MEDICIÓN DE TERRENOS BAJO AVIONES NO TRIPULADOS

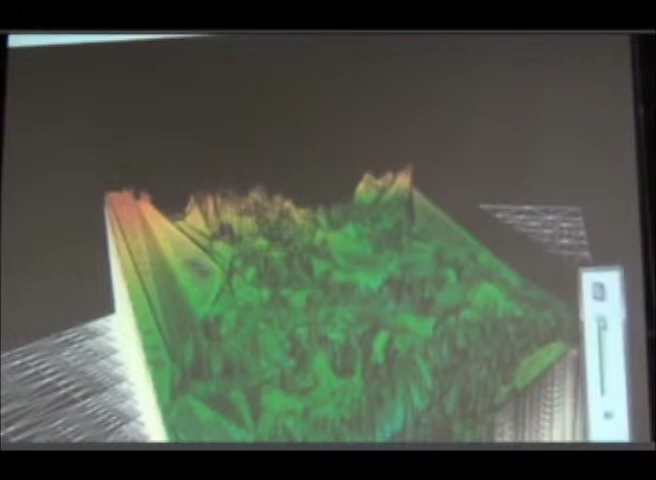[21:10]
O sea, cosas que tengan 30, 50 centímetros, usted las alcanzaría a ver bien.
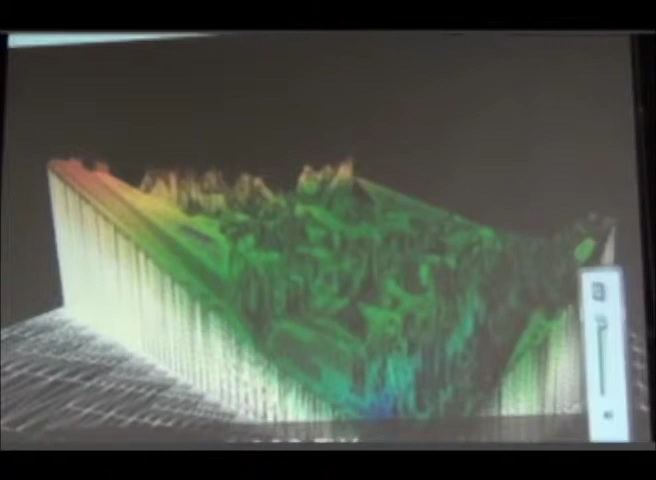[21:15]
Este es el modelo digital de superficie, no de terreno.
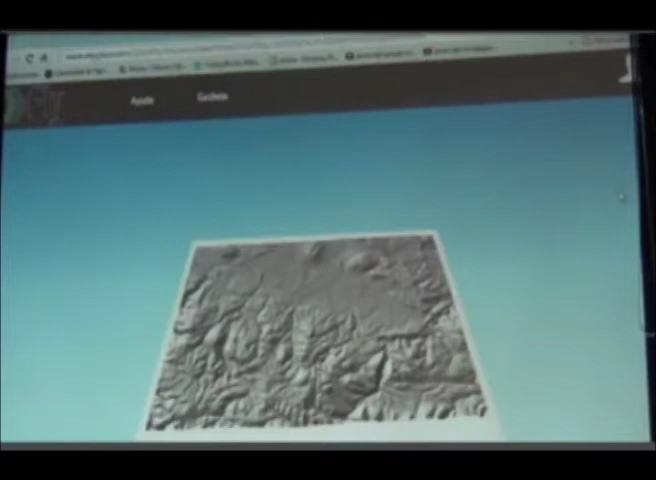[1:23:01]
Acuérdense que el helicóptero es muy bueno en tal y en bilateral, ¿cierto? Nosotros es eso. Entonces aquí creo que yo lo puedo girar, ahí me da la coordenada en, bueno, ese creo que es UTM.
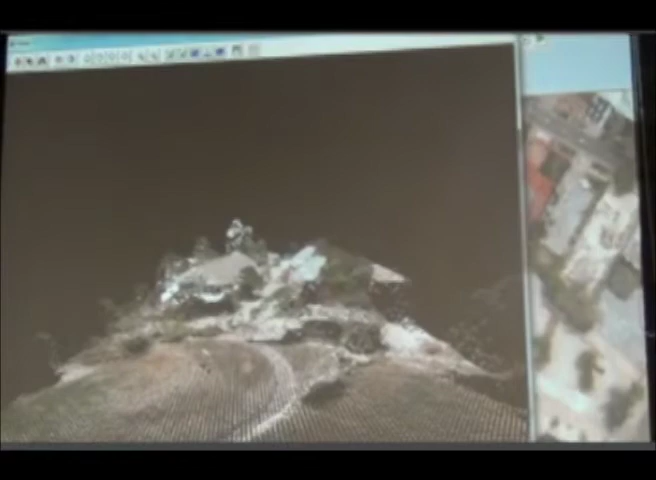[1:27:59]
están en el piso. Es muy berraco. Oh, yo estoy muy enamorado de esto.